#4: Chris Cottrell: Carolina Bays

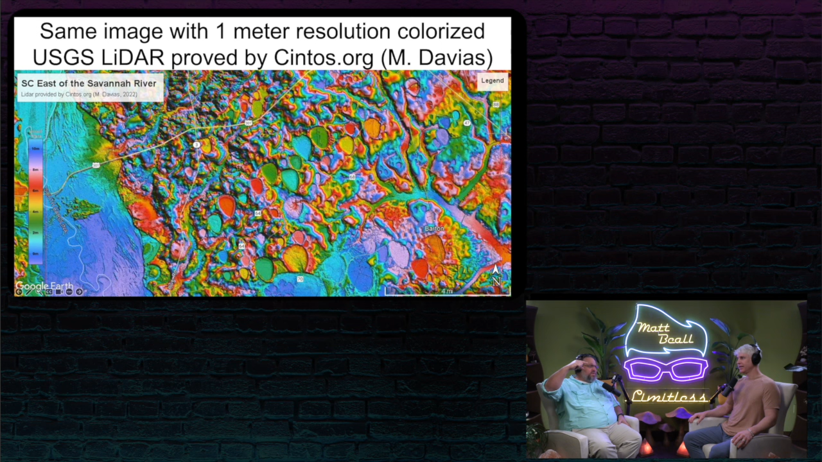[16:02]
So the lowest elevation and the highest elevation, both blue just to make sure that we're, uh, that we're like, well, it's repeating. It's repeating. Yeah. Yeah. Uh, no, but it is, it's important that we know that it's repeating because that every time you see red, it's 10 meters. Every time you see blue, it's 10 meters. So he just started with, uh, with blue on the bottom. Matter of fact, if you click the next slide, this is Michael Davies. Uh, he's the man responsible for putting all of this together.